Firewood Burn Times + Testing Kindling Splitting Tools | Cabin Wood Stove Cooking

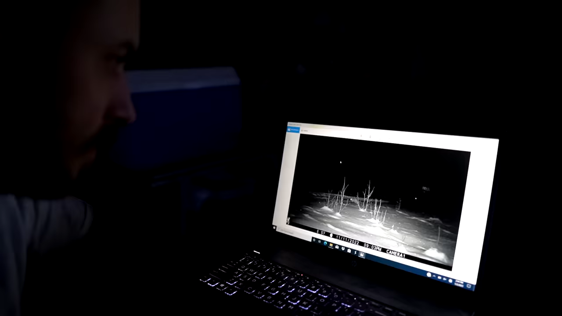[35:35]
Okay, we got a little fox.
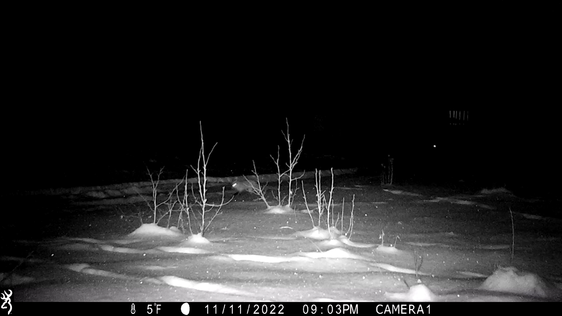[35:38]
Almost looks like a raccoon, but he has little black arms. That's a little tiny fox, huh?